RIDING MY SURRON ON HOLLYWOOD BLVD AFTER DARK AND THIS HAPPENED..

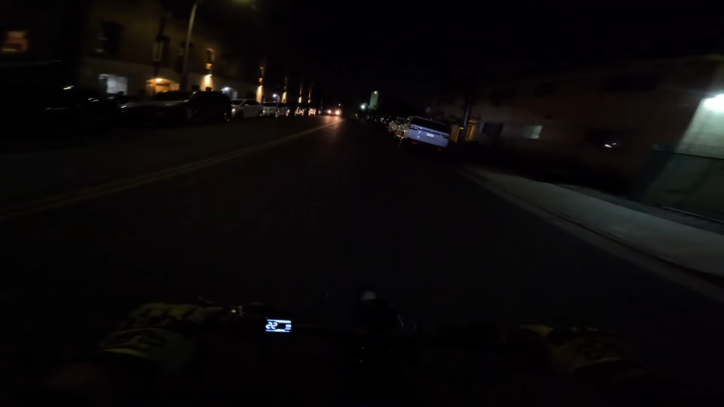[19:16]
know it's pitch black but that's the end of our first hollywood ride in uh forever so if you guys enjoyed make sure you get in the comments let me know